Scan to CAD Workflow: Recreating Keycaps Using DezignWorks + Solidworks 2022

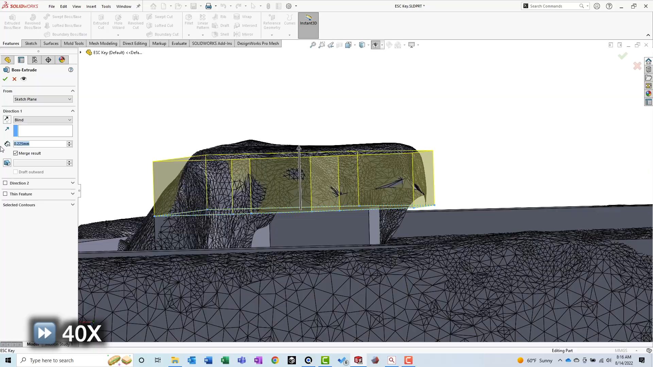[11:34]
Once one overhang was done, I simply mirrored it to the other side of the part.
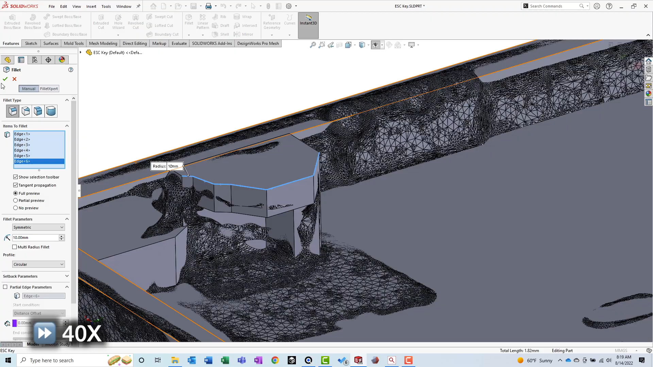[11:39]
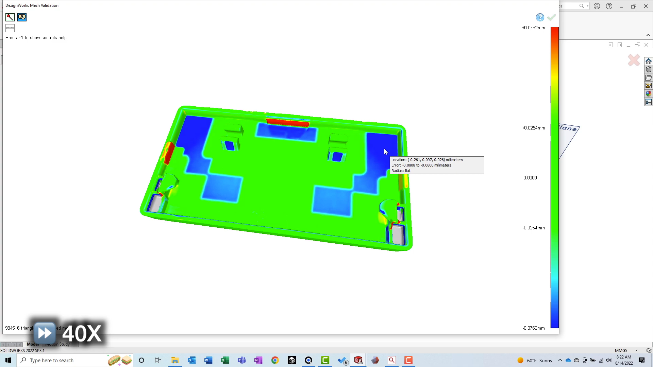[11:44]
Checking the deviation plot revealed that although I was getting closer to being done, there were still some areas with high deviation.
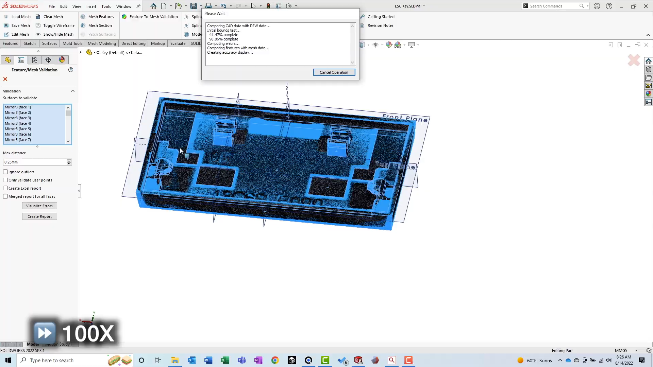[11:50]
Although I questioned whether or not these features contributed to the functionality of the part, I went ahead and modeled them anyway.